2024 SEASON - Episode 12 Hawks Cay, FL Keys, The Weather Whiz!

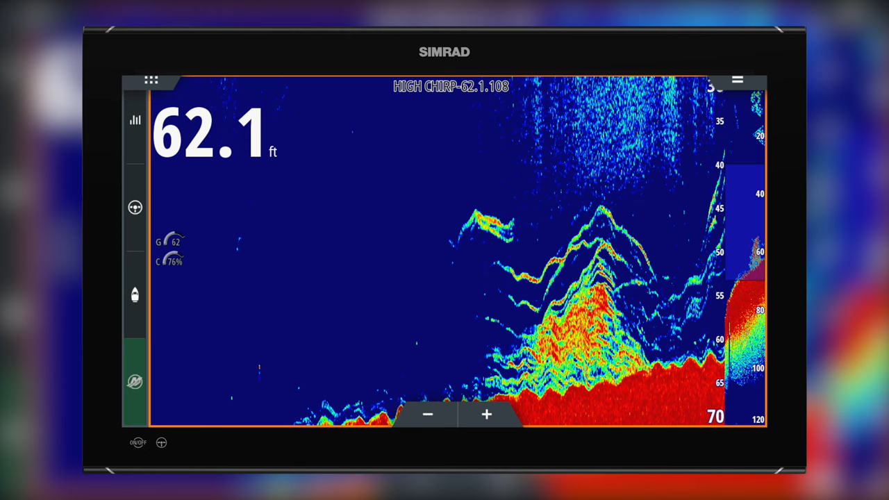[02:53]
On screen: depth 62.1 ft
water uh look really good and you can see yellow tails down tight to the bottom on the simrad so we throw the hook we get situated put
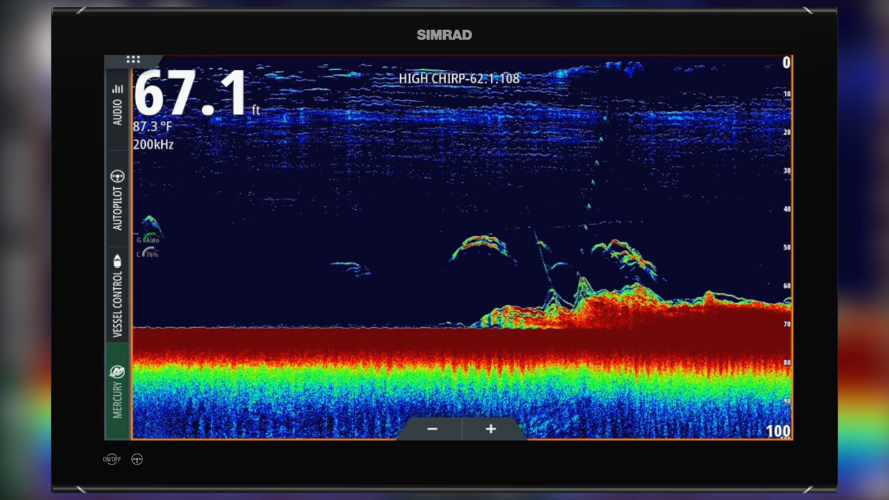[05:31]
On screen: depth 67.1 ft, water 87.3°F
chum started going out and broadcasting through the zone you could see the markings of these yellow tail coming up on the sib rat raising higher in the water comb and